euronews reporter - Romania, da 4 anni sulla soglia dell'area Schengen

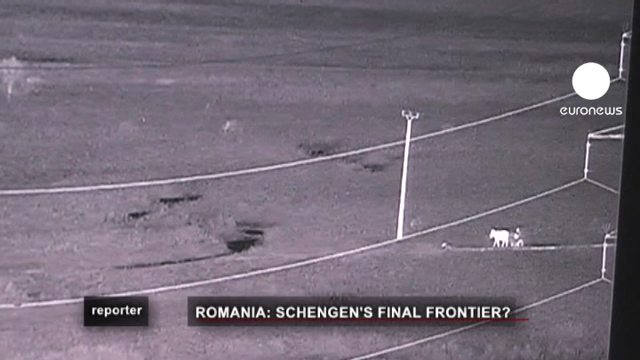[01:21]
Le telecamere notturne scrutano il tratto di passaggio tra Romania e Moldavia, controlli che hanno portato due giorni fa al fermo di tre migranti.